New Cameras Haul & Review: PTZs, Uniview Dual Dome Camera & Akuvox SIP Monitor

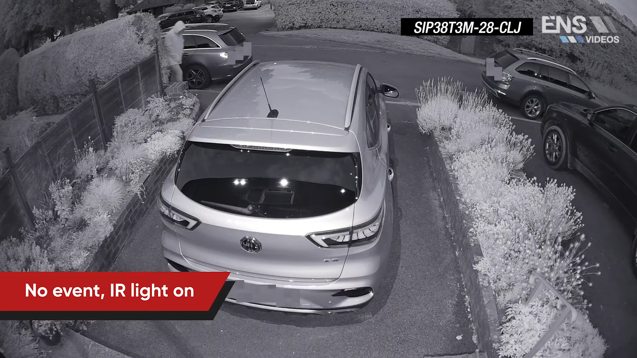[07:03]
Now, the real benefit that you're getting from this camera is that based on human or vehicle motion, the lights will turn on or turn off based on that event occurring.
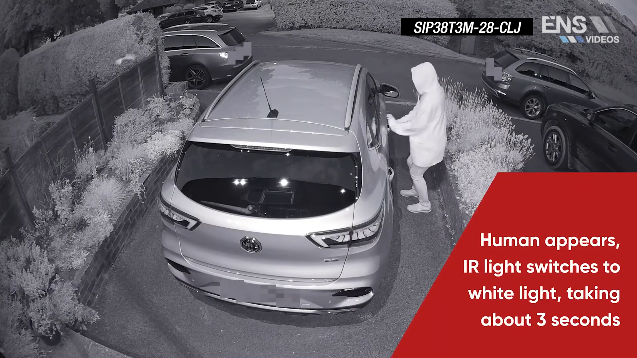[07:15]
So let's say at nighttime, you know, somebody's walking by your front of the house, front of your building, bam, the little camera is going to turn on the light.